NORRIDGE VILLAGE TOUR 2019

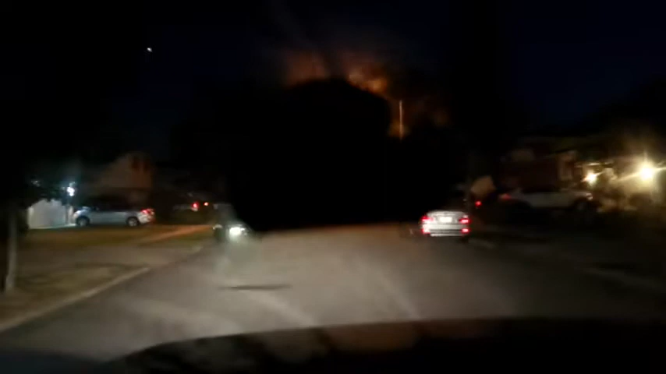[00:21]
so you can see guys, I'm driving right now in the morning here, so going to